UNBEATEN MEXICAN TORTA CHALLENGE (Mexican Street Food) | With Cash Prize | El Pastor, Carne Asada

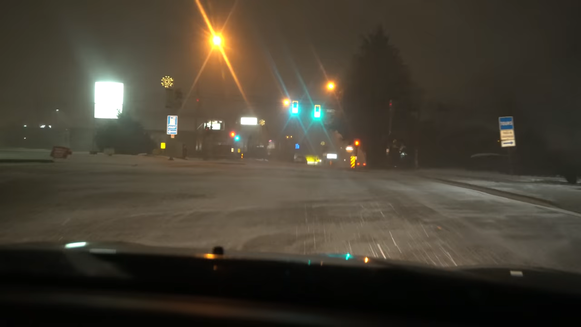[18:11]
Look at this BS. Blowing snow on the road. Falling down. You can see it's definitely accumulating. Hashtag Canada. People wonder what the north looks like, wonder what Canada looks like. This is it. Pretty much snow year-round. Maybe if you're lucky you won't have snow for a month or two. It's cold.